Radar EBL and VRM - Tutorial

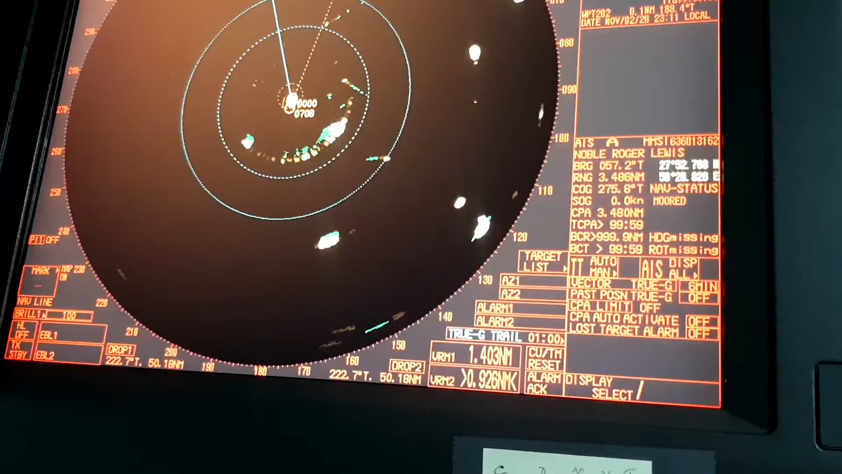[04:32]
Kalau kita puter Terus jaraknya Dia akan Nambah Nambah Nambah Nambah
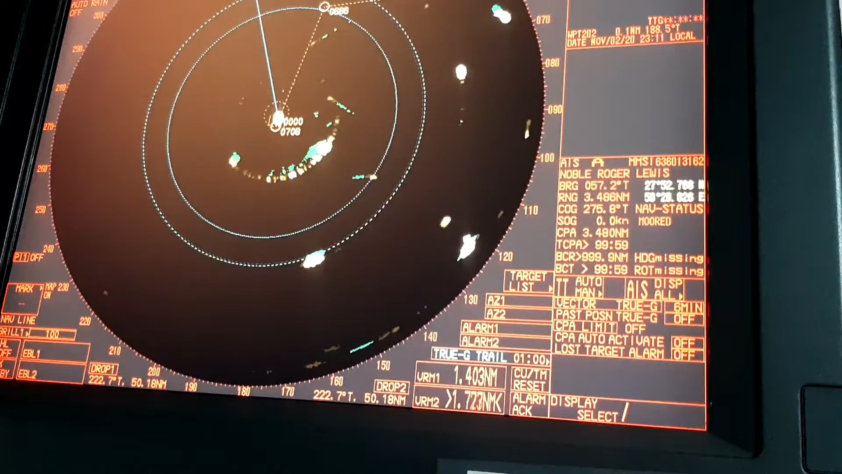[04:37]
Puter ke kanan Jaraknya Nambah Puter ke kiri Jaraknya Berkurang
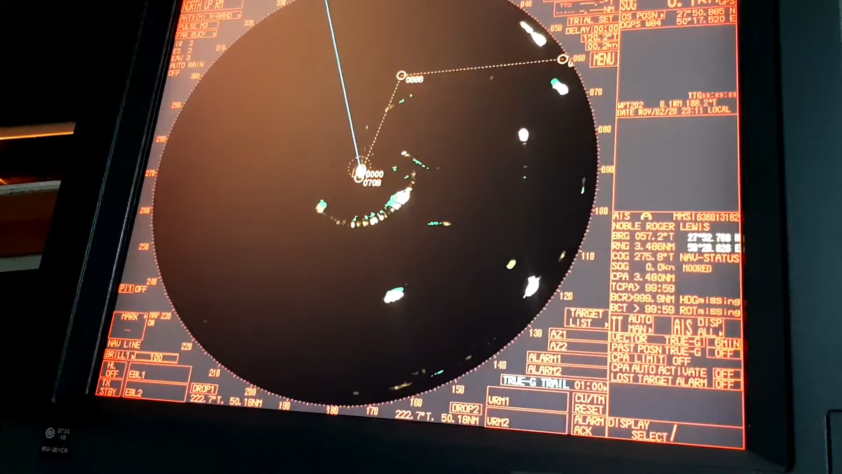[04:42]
Oke Itu seputar IBL Dan VRM
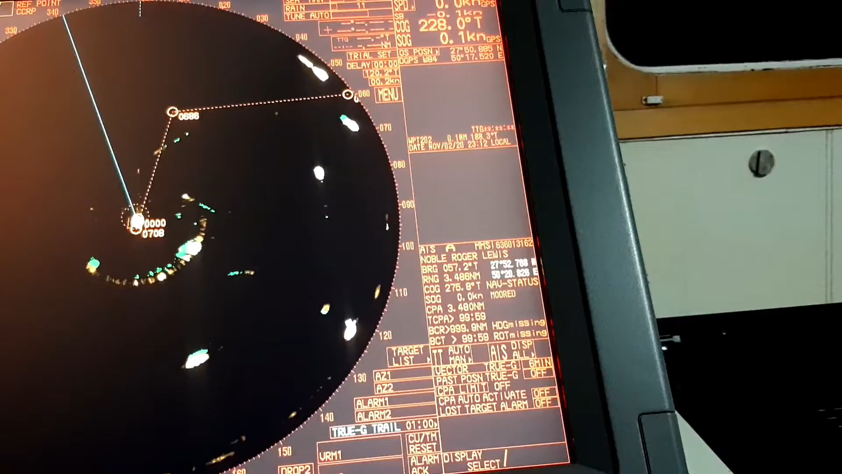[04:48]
Kalau masih ada pertanyaan Boleh Taruh di kolom Komentar Sekarang kita Mau
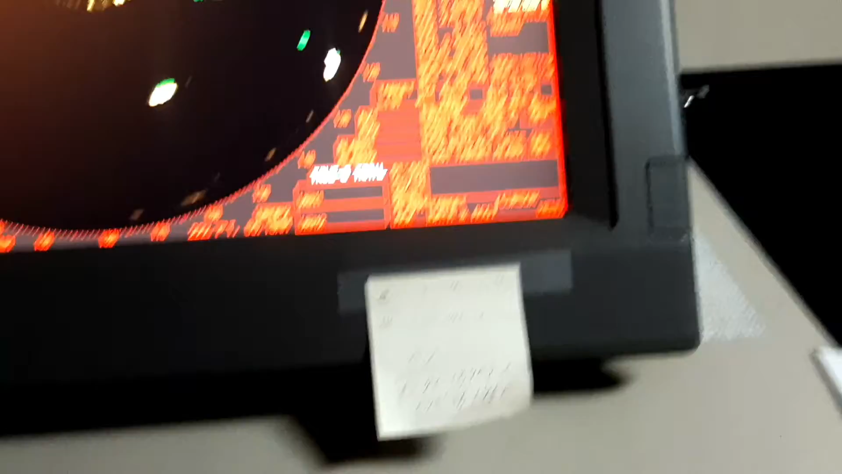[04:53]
coba Fitur ARPA Sendiri Kita bisa Ploting Kita bisa Lihat Data Di sekitar Kapal Kita Tinggal Klik Target Data
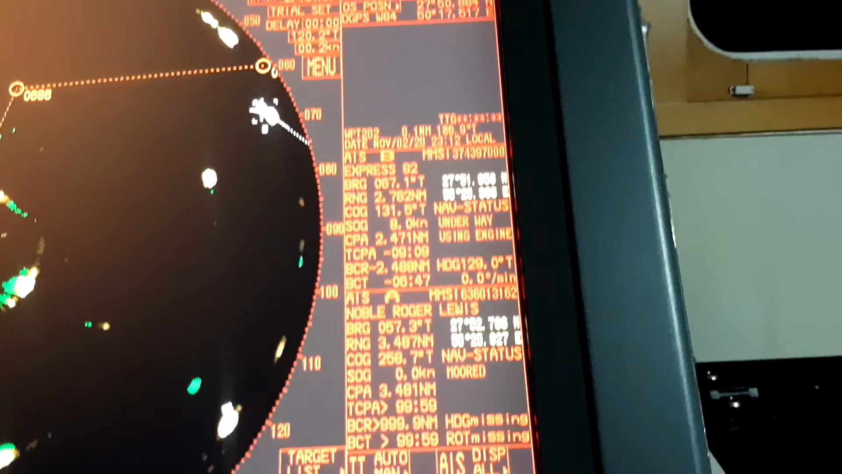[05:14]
Atau Double Klik Klik Kiri Itu akan Muncul AISB Express 92 Baringan Sekian Sekian Range 2.78
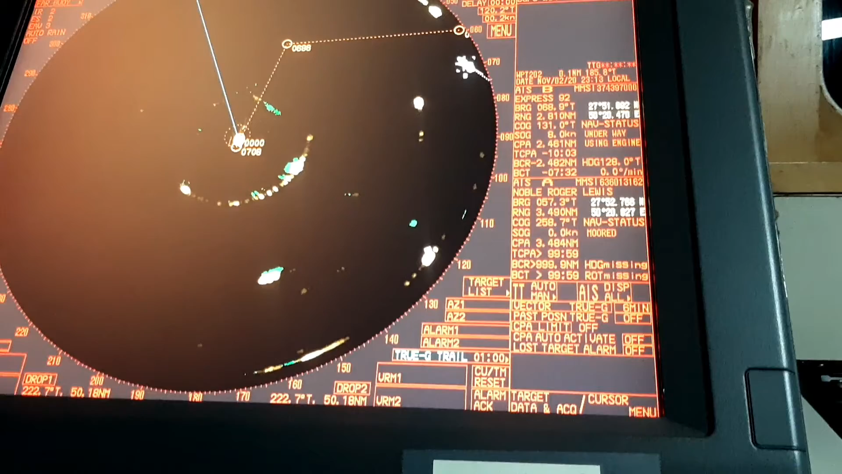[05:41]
Klik Nah Munculkan Target Data Kalau Cancel Target Cancel Itu Untuk Menghilangkan Klik